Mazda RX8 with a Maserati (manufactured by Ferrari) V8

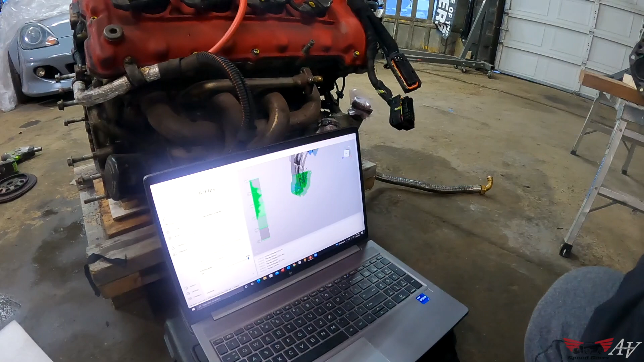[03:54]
but because of the light and how it's angled it's not going to get everything it's not going